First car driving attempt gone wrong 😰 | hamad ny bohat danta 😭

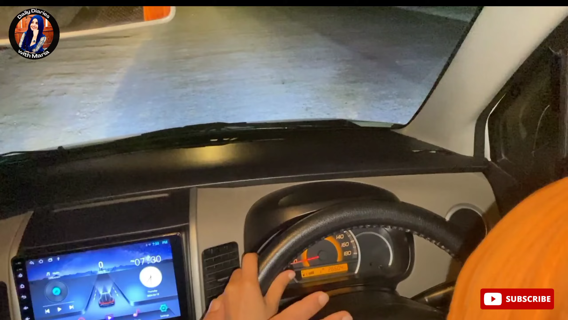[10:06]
गियर लगा है, ये पांव नहीं उठा रहे। और नहीं, मुझे पता लगी मैं ब्रेक दबा रही थी।
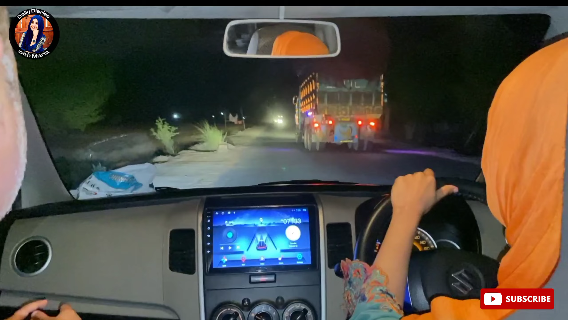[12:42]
आप लोग मजाक ना करो। आहिस्ता आहिस्ता, 20 से ऊपर 20 भी नहीं जा रही मैं स्पीड पे। नहीं नहीं, बहुत तेज जा रही हो, बहुत तेज जा रही हो। वेरी गुड, थोड़ा सा इस तरफ को रखो, उधर से ट्रक वगैरह इस तरफ को रखो।
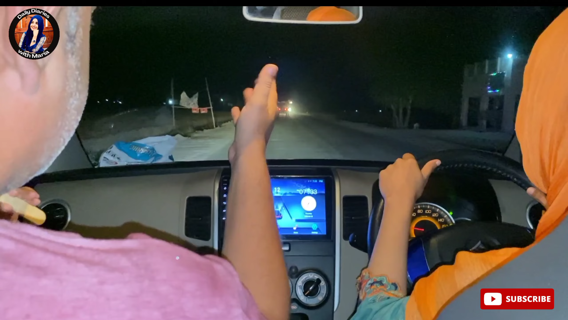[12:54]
जाने दो, डरो ना, जाने दो। आहिस्ता आहिस्ता, जोश नहीं खाना बच्चा साहब, जोश नहीं खाना। ये तो काम ही बड़ा मजेदार है। क्लच से पांव उठा लो।
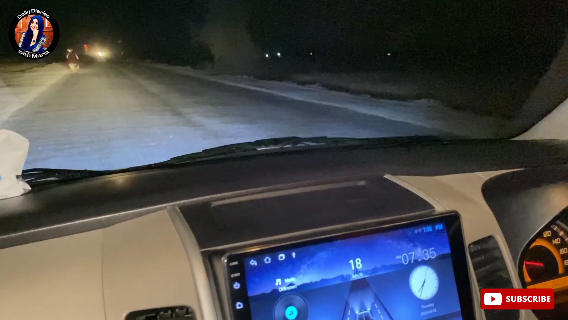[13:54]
स्टीयरिंग बिल्कुल सीधा है, ये देखिए उधर उसके ऊपर पता ही नहीं लगता था। अच्छा मुझे ये बताओ कौन सा गियर लगा हुआ है? मैं देख के बताऊं, तीसरा।